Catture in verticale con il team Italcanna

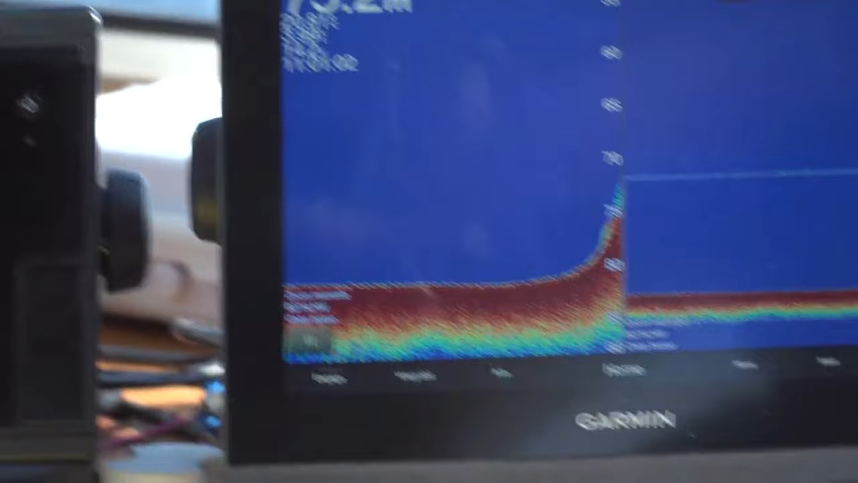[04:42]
Non c'è segnali di predatori grossi, però per insidiare gli scorfani spesso questo è più che sufficiente.
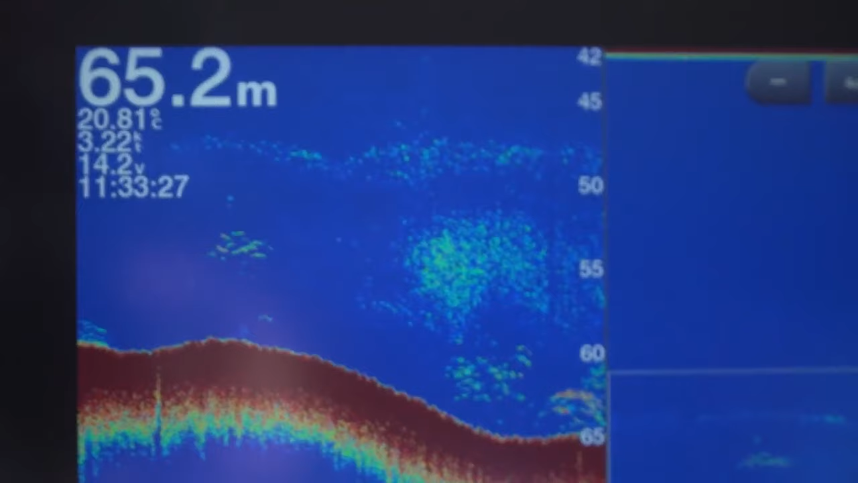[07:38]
On screen: depth 65.2 m, water 20.81°C
Piccolo cambio di programma, abbiamo marcato 3-4 dentici, quindi io sempre in verticale con la gomma,
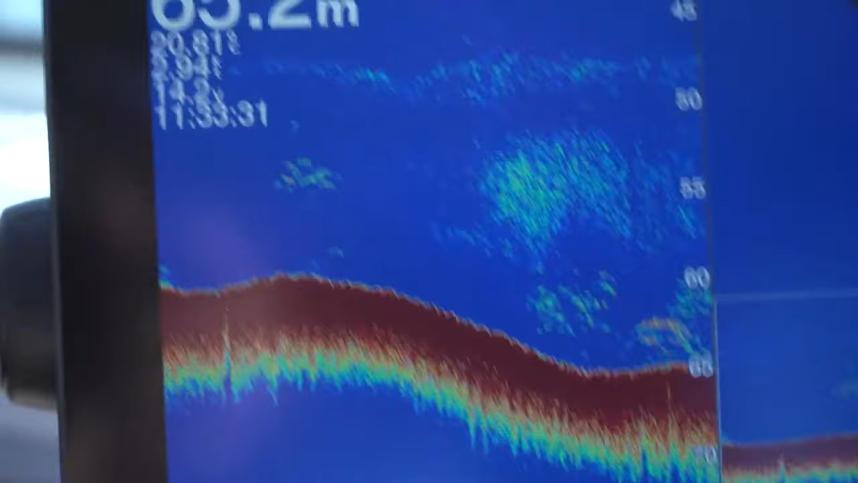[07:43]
mentre Marco vi fa vedere che cosa sta facendo.